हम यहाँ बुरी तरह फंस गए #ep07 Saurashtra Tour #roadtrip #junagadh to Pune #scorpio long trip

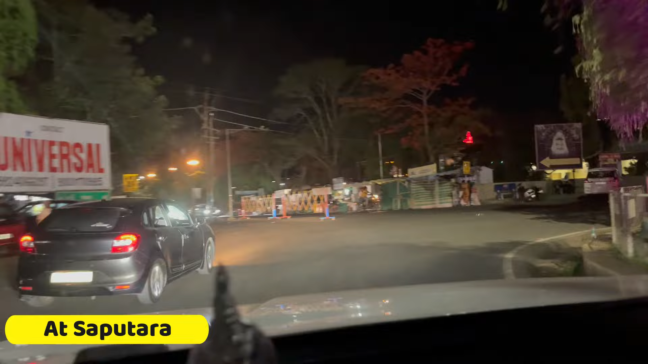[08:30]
रात के 10 बज रहे है हम लोगों का डिनर हो चुका है हम लोग है
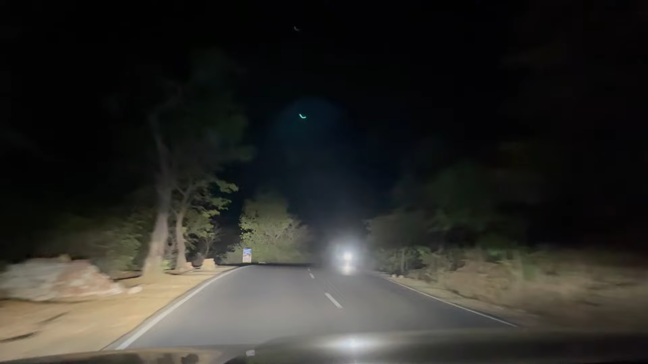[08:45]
यहां से हमारा घर अप्रोक्सिमेट 305 किलोमेटर है महाराष्टर में इंट्री करने के बाद भी घाट वाला सिक्षन आता है 11.30 हो चुके है हम लोग नाशिक में है
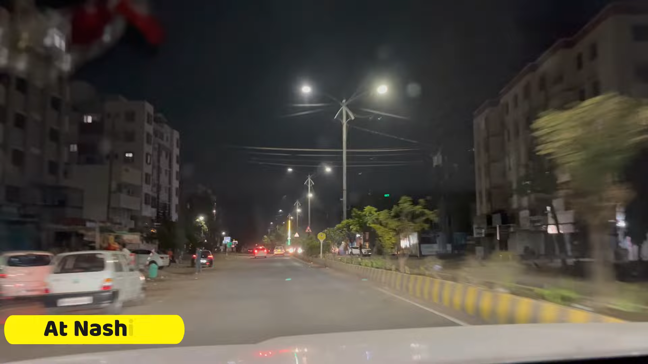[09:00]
नाशिक सिटी से जाके हम लोग पूने रोड कैच करने वाले है
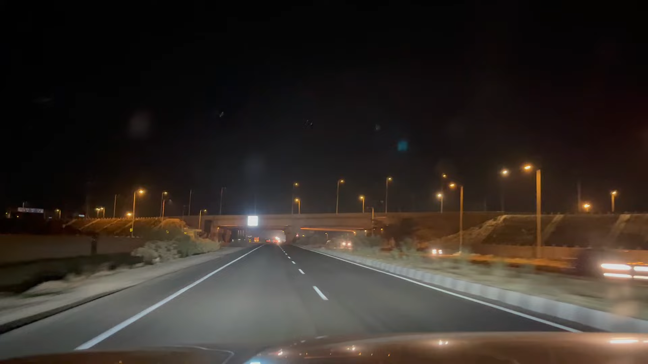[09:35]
यह सामने दिख रहा है वो है सम्रुथी महामार्ग हम अभी खेड बाइपास पे है उसके बाद हमें लगेगा राजगुरु नगर बाइपास ताइम हो रहा है टू एम इन 300 मेटर्स स्लाइट लेफ अट नाशिक फटा तो स्टे नाशनल हाइवे 60 नाशनल हाइवे 965 हमारा गर यहां से सिर्फ 20 किलोमेटर बचा हुआ है